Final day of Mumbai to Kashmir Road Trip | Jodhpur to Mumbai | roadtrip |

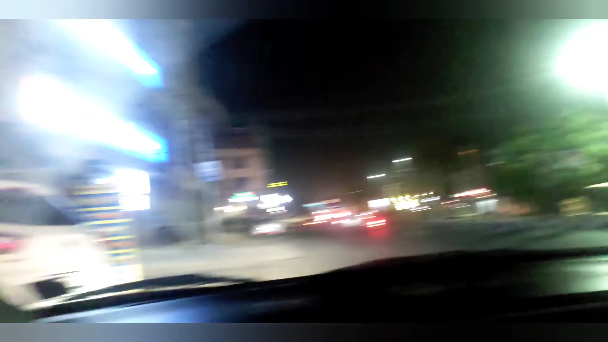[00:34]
और यहाँ पे होटल है, यहाँ पे पिज़्ज़ा हट है पीछे। हम लोग ने अभी तक डिनर भी नहीं लिया है, पहले हमारा स्टे का कुछ कंफर्म हो जाए फिर हम डिनर के बारे में सोचेंगे।
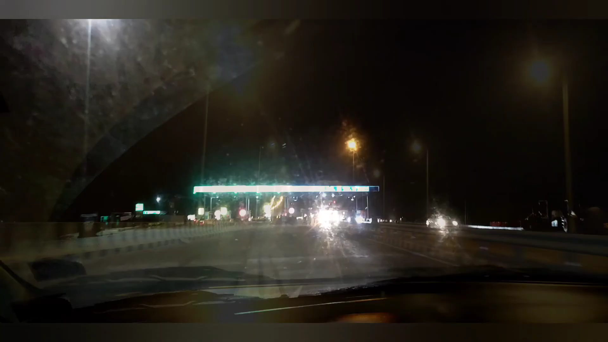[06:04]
Got our first toll. जोधपुर पाली एक्सप्रेस वे। हमारा टिकट क्या? टिकट ना केवल टोल केवल।
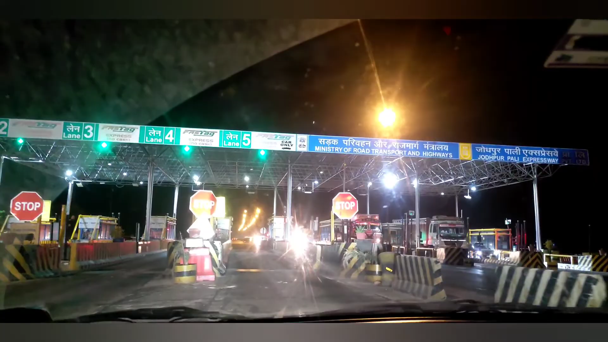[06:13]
फास्ट टिकट लाइए यदि आप लोग को पैसे।
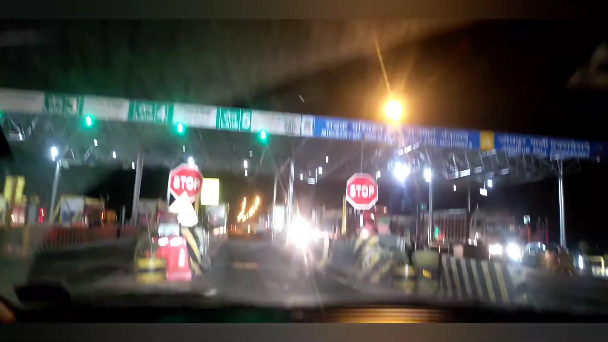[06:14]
ऑटोमेटिक बैरियर। जोधपुर पाली एक्सप्रेस वे
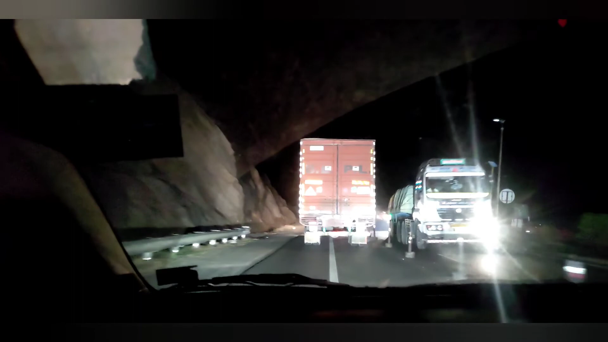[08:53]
Mount Abu is 46 straight. Ahmedabad is 225.
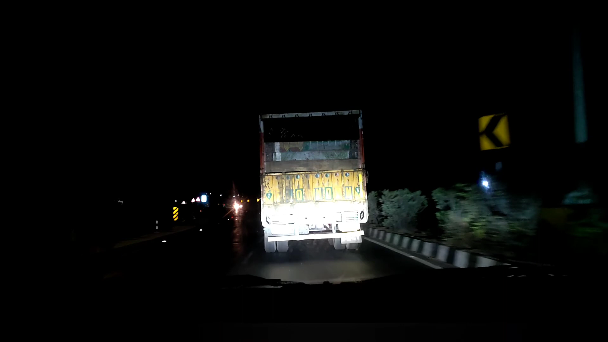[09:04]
And we have entered to Gujarat. It's 1:35. And this is Palanpur Road.
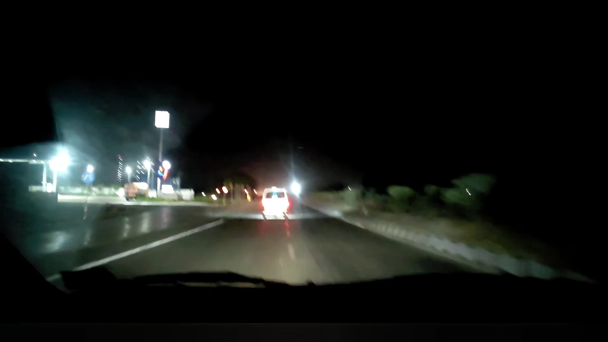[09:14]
NH 27.
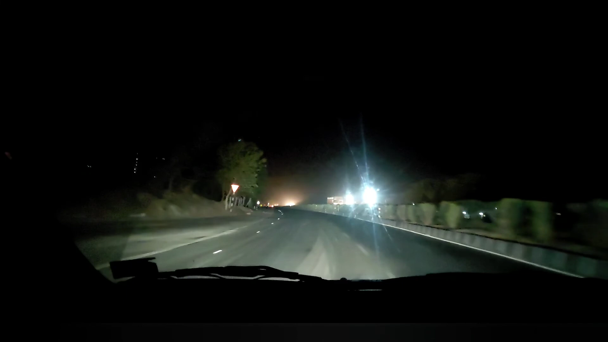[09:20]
दो बज के 5 मिनट हो गए हैं एंड वी हैव रीच्ड पालनपुर।
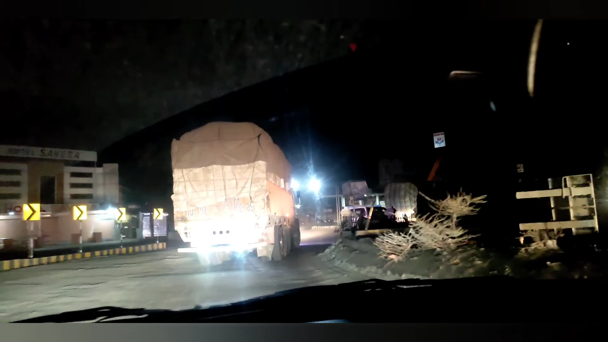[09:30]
यहाँ पे थोड़ा थोड़ा रोड का काम चालू है, थोड़ा सा रोड ख़राब है, डाइवर्शन है।